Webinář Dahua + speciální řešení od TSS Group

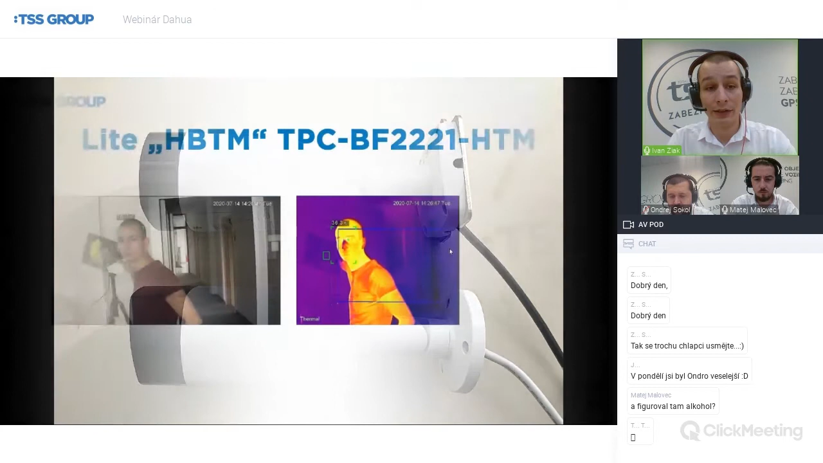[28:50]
Čo sa týka celkovej odozvy je veľmi dôležité povedať to, že kamerka nemerá iba maximálne polovičný počet ľudí v porovnaní s tým pročkom, to znamená nejakých 7 osôb, ale má aj dlhšiu reakčnú dobu z hľadiska vyhodnocovania teploty. To znamená, ak ste boli na nejakom webinári, povedzme v marci alebo v máji, keď sme prezentovali to, že OK, v tejto chvíli prekryjem blackbody, automaticky mi tá pročková séria skáče do nejakého poplachu, človek ide do červených čísel, lebo kamerka sa nemá s čím synchronizovať, tak tu na je to pozdenie povedzme 2, 3, 4 sekundy.
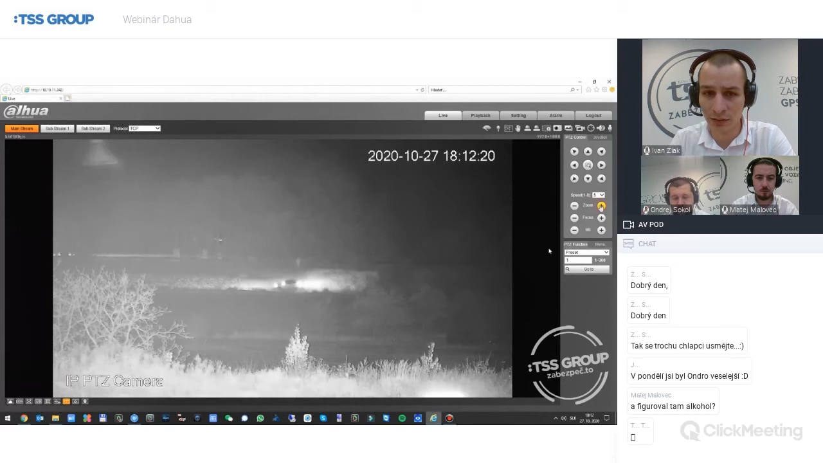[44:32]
kde som vyslal kolegu teda s autom, aby išiel niekam v podstate ďaleko od ofisu, s tým, že použili sme maximálny optický zoom, snažili sme sa to doostriť, čo sa nám nakoniec teda aj podarilo. Krásne ste mohli vidieť teda siluetu kolegu, ako mával, prípadne TZS-kové auto na výstražných. Tým, že sa už bavíme po zmene letného času, to znamená o 16:15 večer za úplnej tmy pri maximálnom optickom zoome a maximálnom mierku.
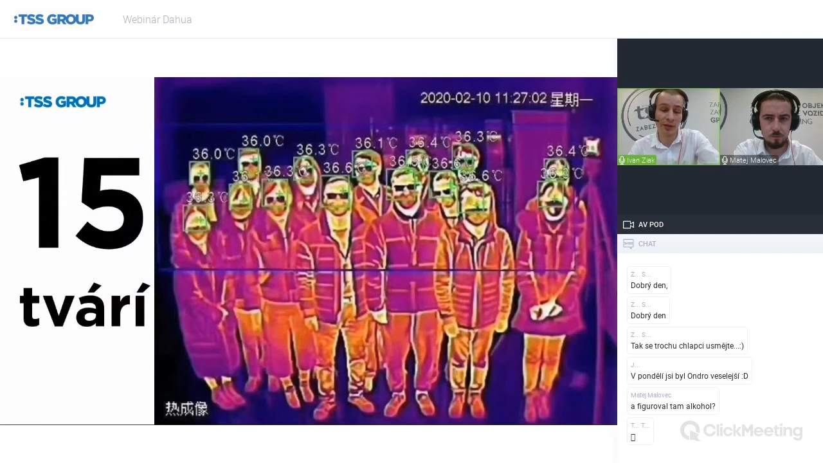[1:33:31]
V rámci pročka je to v podstate 15 tvári,
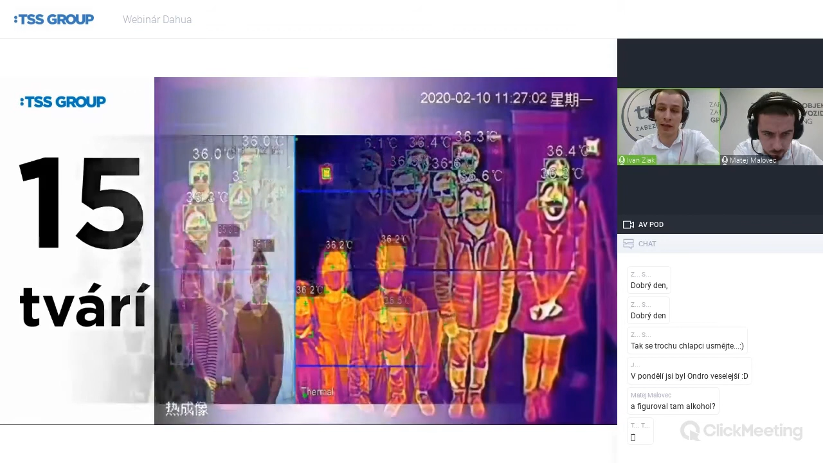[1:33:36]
čo sme demonstrovali v niekoľkých v podstate živých prezentáciách, v niekoľkých webinároch, prípadne v rámci Slovenska aj v nejakých TV spotoch. To znamená, boli sme s tým aj v televízii, rovnako v Čechách naši zákazníci, ktorí to tlačili a predávali, sa s tým dostali v podstate do správa,
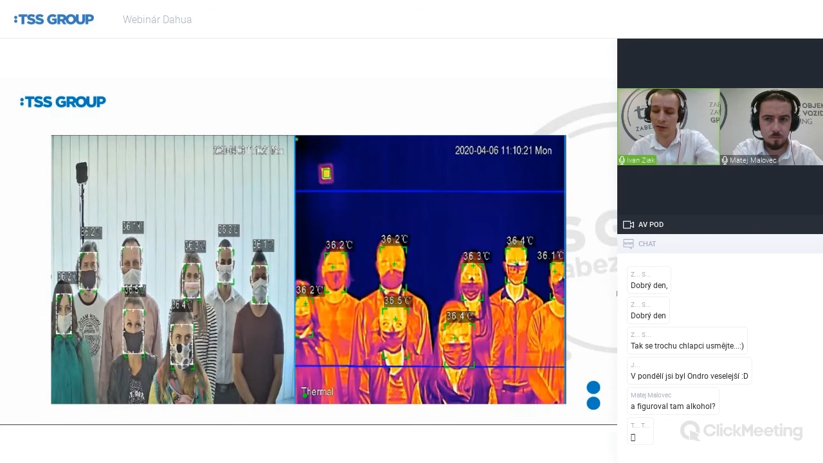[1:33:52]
do rôznych relácií, čiže o tomto už bolo určite počuť a netreba sa to teda báť niekde nasadiť. Z hľadiska fyziky to naše riešenie, ktoré máme, je postavené na Blackbody. Určite nájdete veľké množstvo riešení na trhu, ktoré je bez Blackbody a ktoré z fyzikálneho hľadiska nemôže dlhodobo fungovať spoľahlivo. Je to z prostého dôvodu, že pokiaľ si otvoríte v miestnosti, kde meráte okno, zmení sa tam vlhkosť alebo čokoľvek a tá kamera nemá nejaký pevný statický bod, ktorý by vysielal rovnakou teplotou,
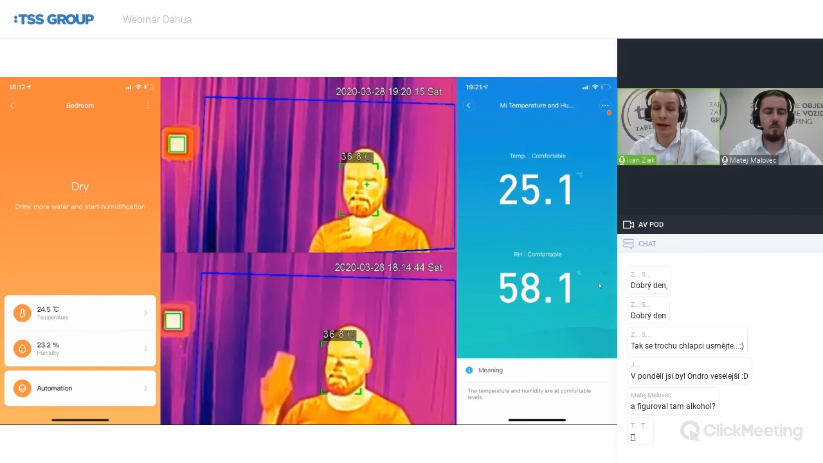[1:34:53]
po hodine, kedy tam bežal nejaký zvlhčovač, kedy vyslovene tam tú vlhkosť tej miestnosti zvýšil na 58,1, tak z fyzikálneho hľadiska tá termokamera, ak by nemala Blackbody, musí ho namerať inak, ale v prípade, že to Blackbody má, tak ho namerala na rovnakú hodnotu. Je to veľmi, veľmi dôležité. Tí, čo čítate IPVM alebo nejaké takéto portály,
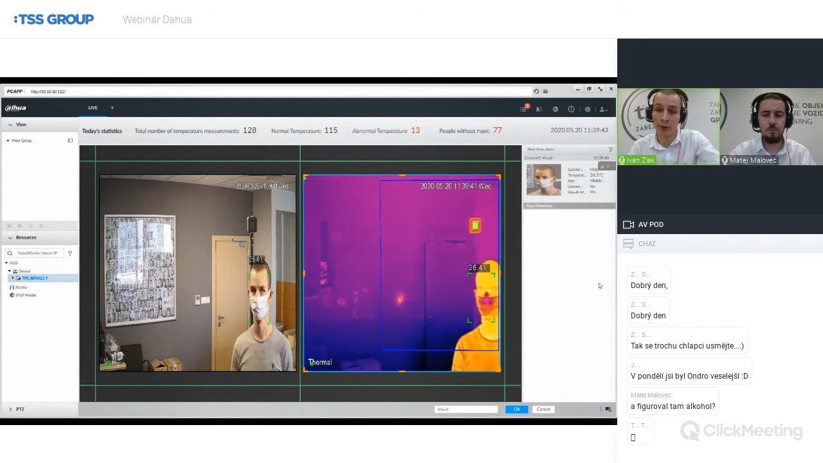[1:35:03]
tak to dahuacké riešenie bolo hodne kritizované z hľadiska toho, že rozpoznáva tváre aj na fotkách. Ja hovorím, že je to vyslovene len o tom, ako si ten set nastavíte. Čiže ak som ukazoval v rámci face recognition nejaký non-living filtering, tak niečo podobné samozrejme funguje aj na tom HBTMS sete. To znamená, ak to neviete, ako to máte nastaviť, treba zavolať nám.
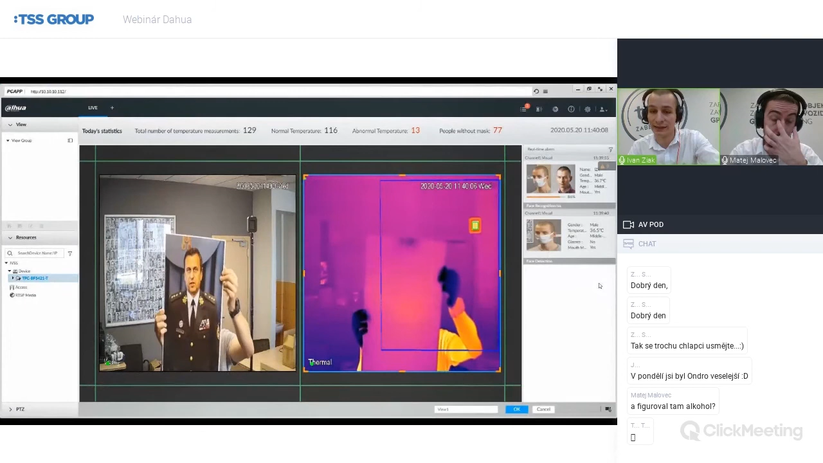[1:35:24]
Samozrejme, dnešnému dňu sme predali cez 100 setov v rámci SKCZ a reálnych 100 inštalácií sme nastavili a zákazníkom pomohli oživiť, či netreba sa toho báť. Hovorím, ak je to dobre nastavené, samozrejme fotky vám to čítať nebude.
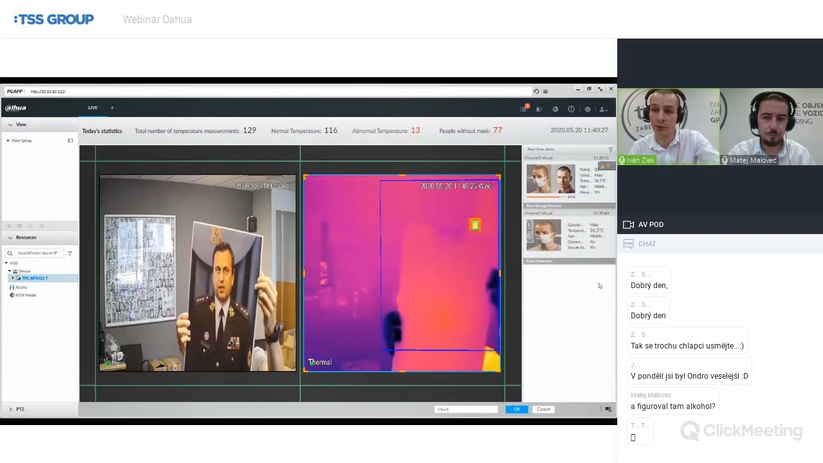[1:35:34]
A naopak, ak tam máte, povedzme, nastavené rozpoznanie tváre, tak ako môžete vidieť mňa, že som bol rozpoznaný, tak to rozpozná samozrejme aj vás. V rámci toho pročkového setu hovoríme o tom, že máme úspešnosť 0,3 stupňa Celzia. Je to datasheetová hodnota, ktorú v podstate sme schopní nejako obecne docieliť. V každom prípade, ako môžete vidieť na tomto slajde, tak sme schopní získať úspešnosť 0,1 stupňa Celzia plus minus. Čiže ak máme naozaj tú inštaláciu hlboko vo vnútri, v interiéri,
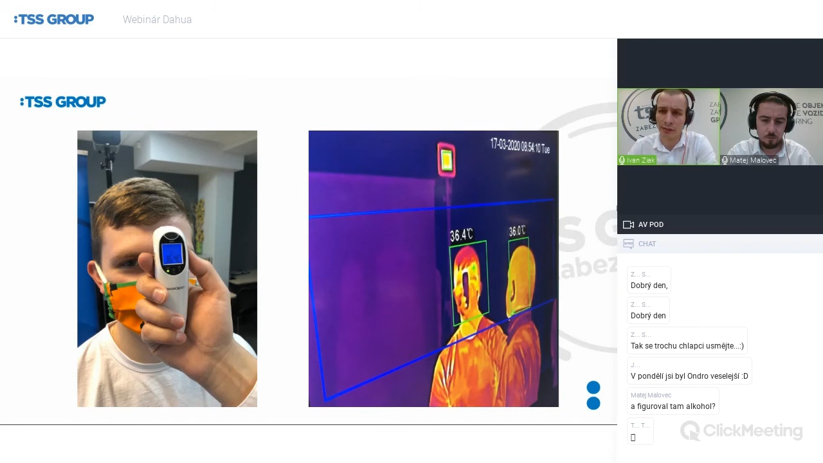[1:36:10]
kde máme stabilné podmienky, kde nefúka nejaká klimatizácia, kde sa príliš nevetrá, kde nemáme prievan, tak naozaj z dlhodobého hľadiska sme schopní tú kameru takto nastaviť, aby vám s takouto odchýlkou samozrejme merala. Čo je veľmi dôležité, v rámci tých koronasetov, ktoré sú postavené na IVSS,